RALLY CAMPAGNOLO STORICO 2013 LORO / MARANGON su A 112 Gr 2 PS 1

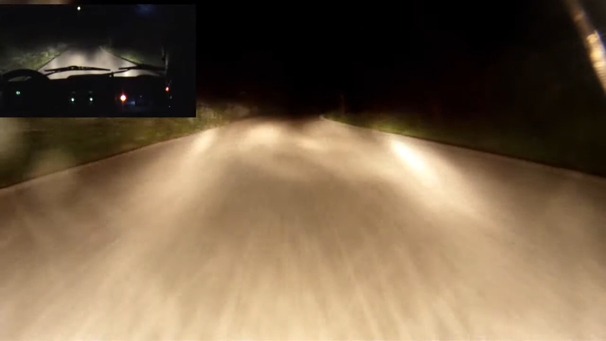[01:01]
Vai, vai, vai, vai, 100, 100, destra 3, subito tornante sinistro qua in fondo, destra 3, subito tornante sinistro, 20, vai, vai, vai, vai, vai, vai! 20, tornante destro, ok, vai, 30, destra 4 vai, 100,
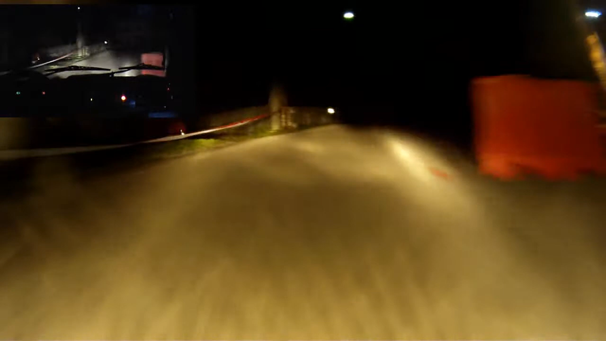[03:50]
Destra 3 70 Destra 3 70 Al palo Sinistra 4 Sinistra 4 50 Sinistra 3 E destra 2 100 Sinistra 3 Destra 2 100 Alla rete Destra 2 Alla rete Destra 2 30 30 Destra 2 Più 30 Destra 2 Più 30 Sì Piano piano Occhio il